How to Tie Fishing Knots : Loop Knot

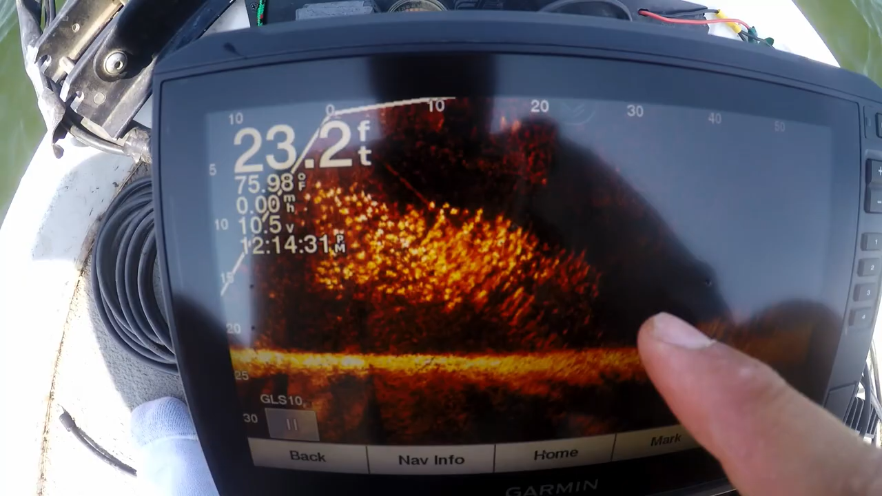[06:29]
On screen: depth 23.2 ft, speed 0.00 mph
There's thousands of them right there. Yeah, at least 1,000. Maybe not a cup. I don't know. There's a ton of fish down there.
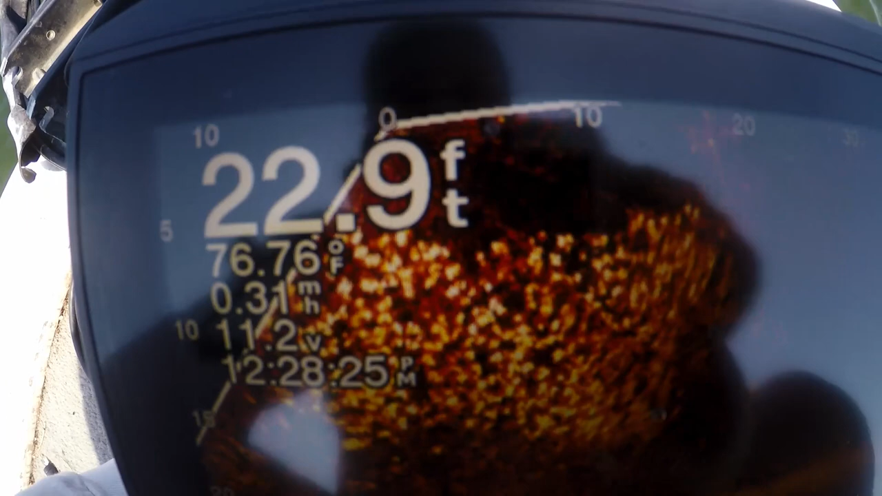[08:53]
On screen: depth 22.9 ft, water 76.76°F, speed 0.31 mph
Look at all of them. My goodness. Now let's see if we can catch one and then I'll finish talking.